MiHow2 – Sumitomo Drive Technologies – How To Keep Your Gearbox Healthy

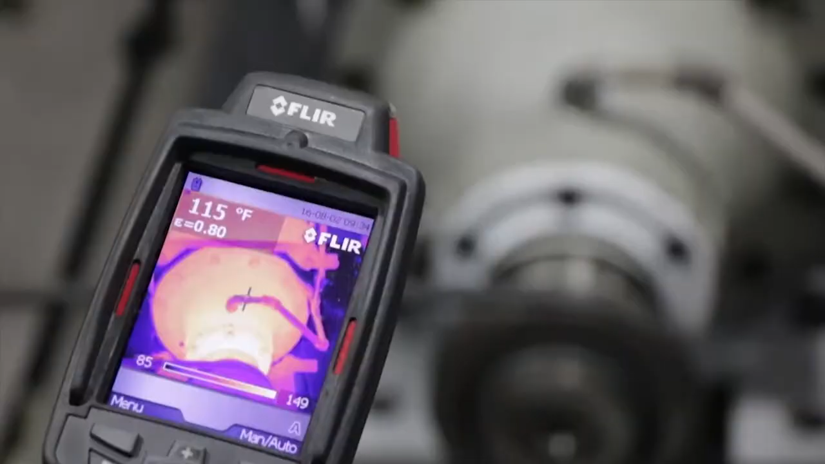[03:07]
On screen: spot 115°F
From there, a thermal imaging gun would be the next step, because this takes an actual picture in thermal image and tells you exactly what is hotter than the rest.
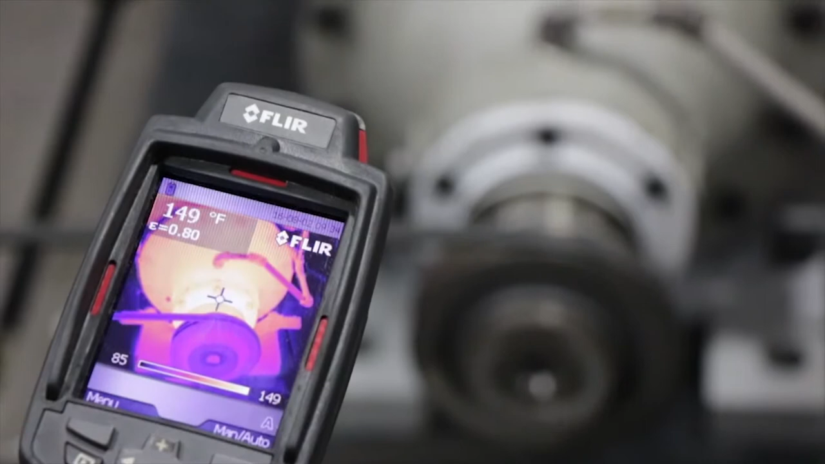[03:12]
On screen: spot 149°F
All right. With one picture. You'd want to inspect that right away. Right. Exactly.